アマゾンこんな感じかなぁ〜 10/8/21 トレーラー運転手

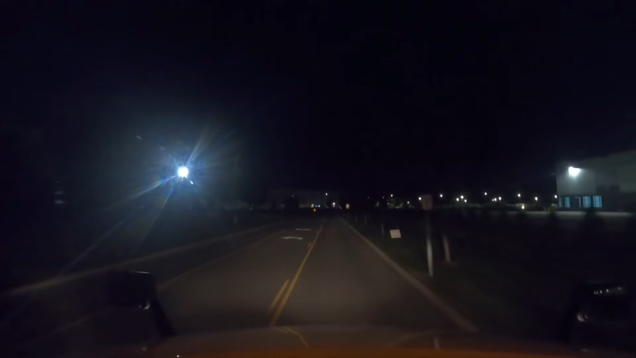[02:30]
走って、この先ね、右に曲がって、で、左側手に見えてきます。この辺ね、なんかプラカードがね、いろいろ立ってて、で、よく見たら人募集してるみたいですね。で、よくよく見ると時給18ドル、
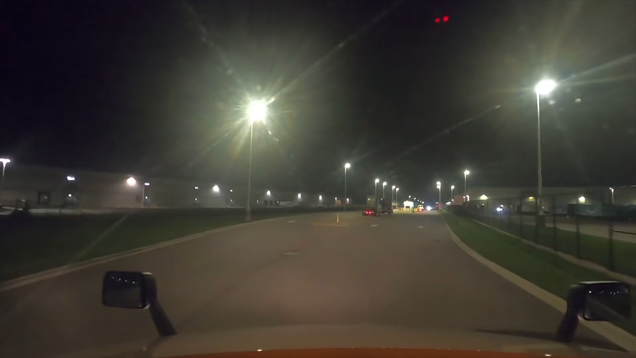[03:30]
ここはね、午前中来てて、で、荷物を下ろして、で、そのままね、ボブテールで近くのトラックストップに行って、10時間のね、休憩して、で、またここに戻ってきて、で、荷物を、トレーラーを引っ張って、今度オハイオ州のアクロンの近くのね、アクロンですね、アクロンに行きます。
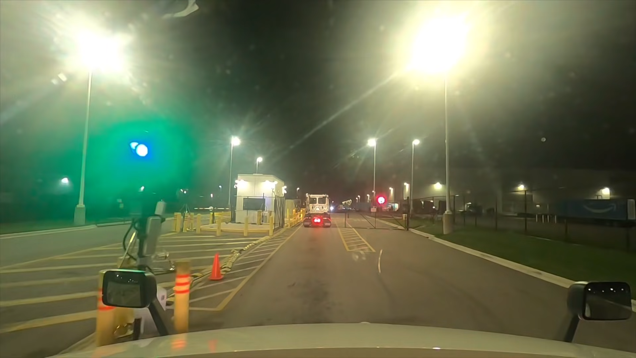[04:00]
前にね、人が、運転手が使えてるから、ちょっとまだ行けませんね。
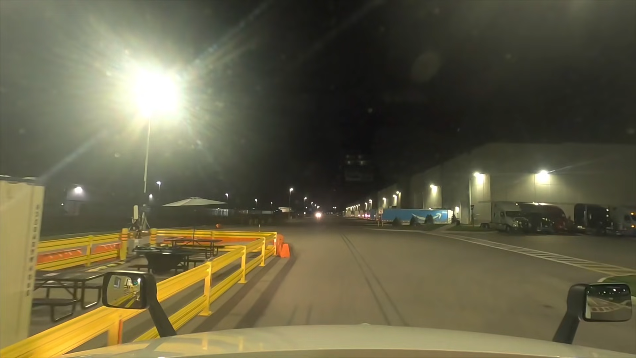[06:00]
521番これね、ドアじゃなくてね、床こっちのねパーキングロットの方に、止めてます。
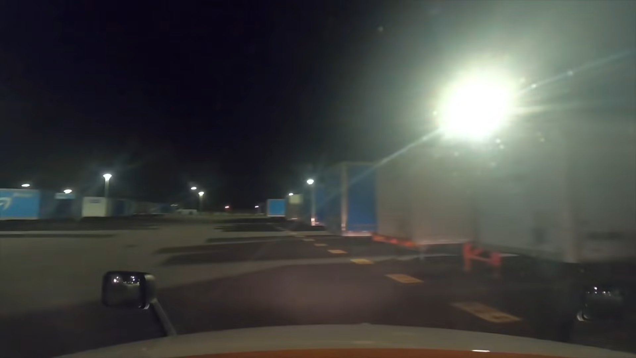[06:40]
521。はい、このトレーラーですね。
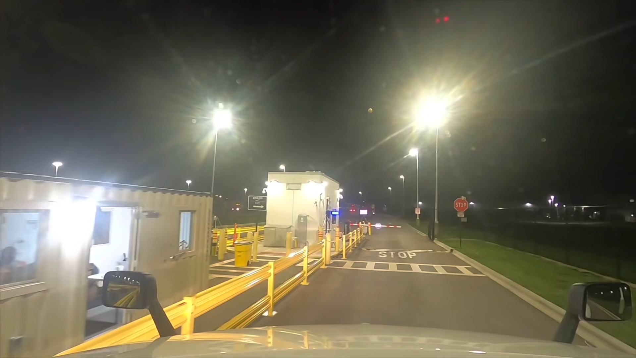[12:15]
カメラでライセンスプレートをね、確認してるんですよね。OK っていうことですね。はい、
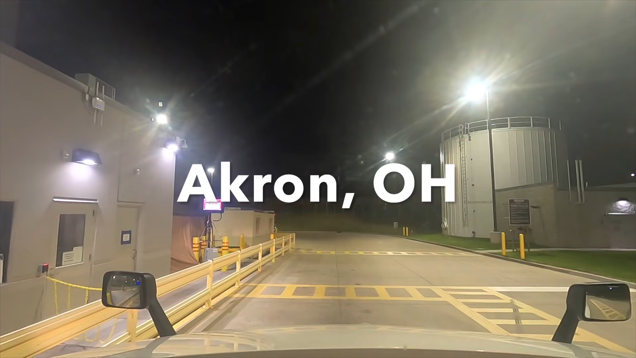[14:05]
はい、アクロンに到着しました。
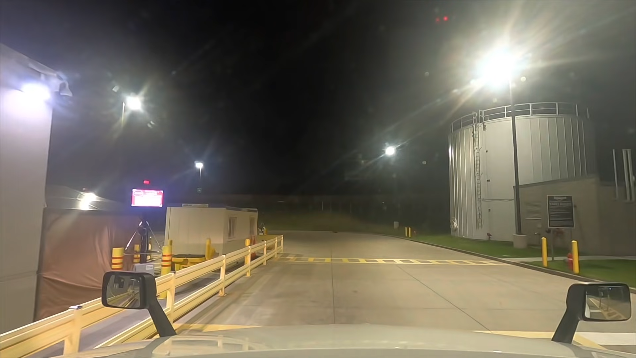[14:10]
今ね、ゲートの人と話が終わって、でこの持ってきたトレーラーをね、指定された場所にドロップします。